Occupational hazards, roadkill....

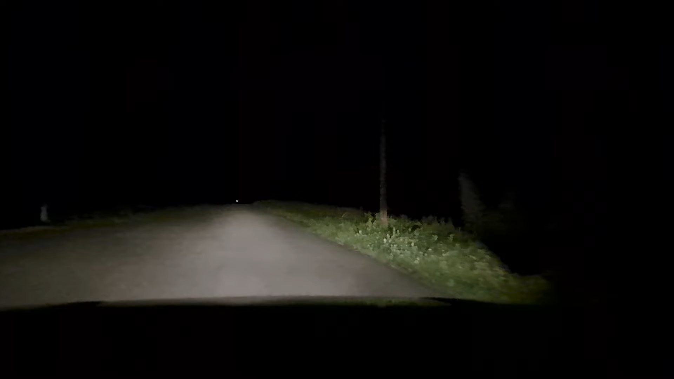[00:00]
Alright, we're on our way home from Caliphon. This is Cokesbury Caliphon. Sort of North Jersey. You know, I like it up here, out here. But, alright, so I got two Aaron Snowblowers. One's a 1965 10,000 series. Anybody who's watching any of my channel knows that machine, knows exactly what I'm talking about when it comes to that machine, the 10,000 series. Right?
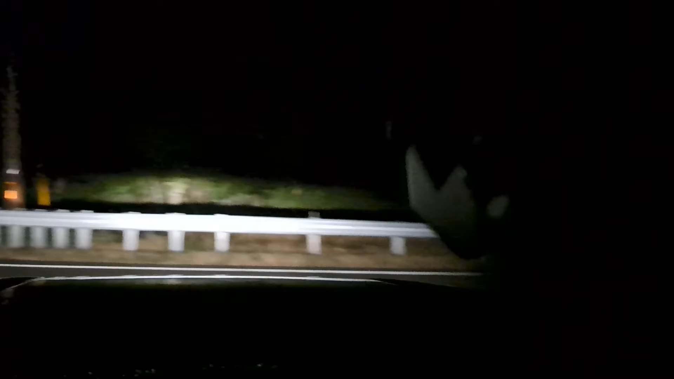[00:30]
So, another 10,000 series. It's a 1965. It's got a 5 horse and H50. Which is weird, because back then, the 5 horse was the same size as the 7 horse. You can't tell. You know, like, oh, possum? Shit! Oh, I think I got him. Damn, man. Want to see if I got him? Shit. I didn't want to. I was trying to avoid him. You saw I tried to avoid him. What the fuck are you doing in the middle of the road?
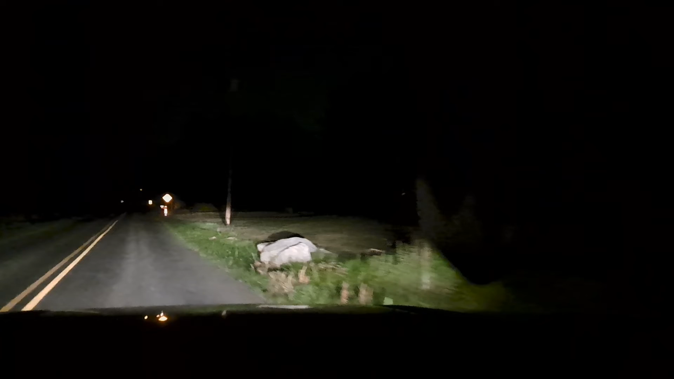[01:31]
Life is short. Life is precious. There's no point in fighting with people and arguing with people and all this other crazy shit. Because, you know what? You don't know what tomorrow's gonna bring. You don't know. I did not see that thing. I have got... Now I've got my high beams on. I think I had him on a second ago, didn't I? I don't know.
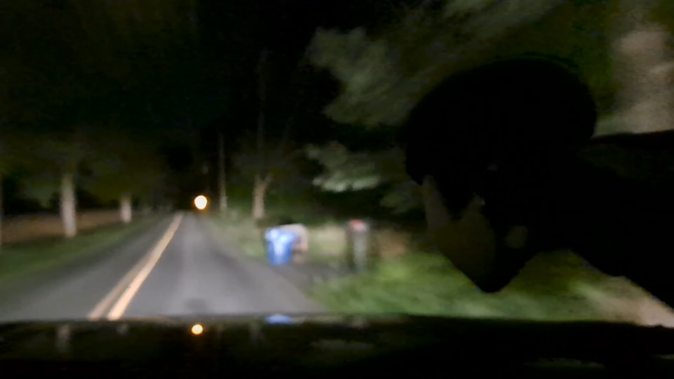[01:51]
But... I didn't want to hit that. But that's it. He's done. The only other thing you can do now is put him out of his misery. That's the only other thing you can do. And I'm not... I don't got the heart to do that shit, so...